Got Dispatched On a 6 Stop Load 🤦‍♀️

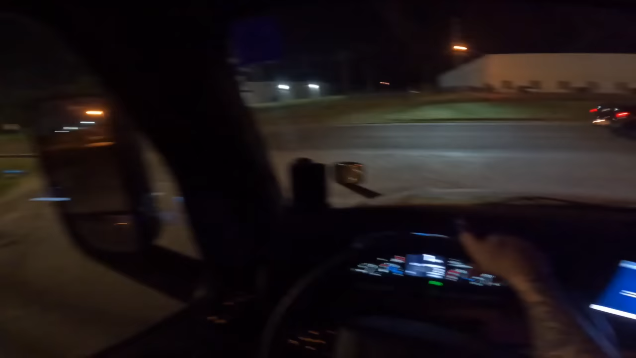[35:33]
the gate is probably going to be full. So let's just hope it's not. My windows are so dirty from Palm. His freaking nose marks. But yeah.
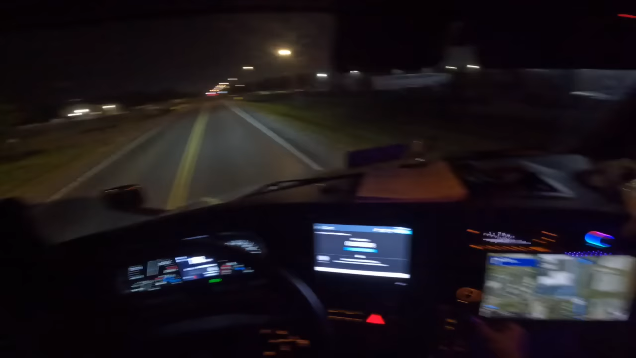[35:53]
Alright. Oh, I thought it made me turn the wrong way for a second, you guys. Put my seatbelt on. It is literally half a mile away. Like, what?
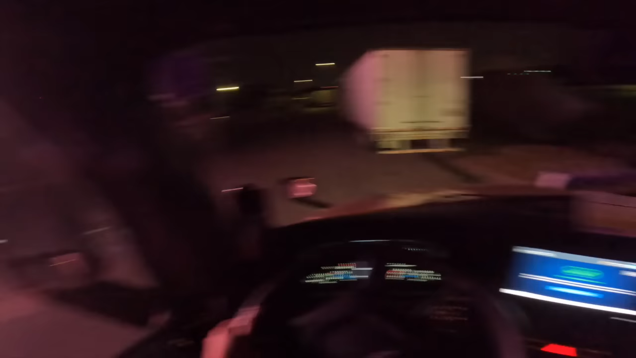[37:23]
I'm just gonna go on the left side, that way if anybody comes in, I'm not in their way. I like knew that it was gonna be like this, you guys.